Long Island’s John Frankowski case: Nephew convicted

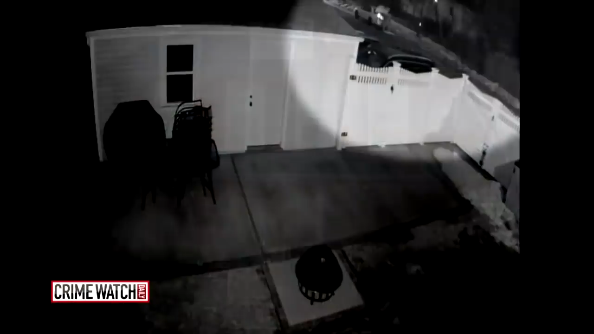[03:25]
closely at the upper right of this surveillance video cops say that's Jonathan stuffing
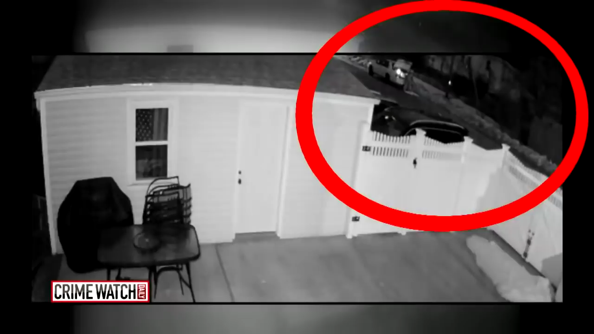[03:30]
his uncle's body into the trunk of his car he took the body into the woods behind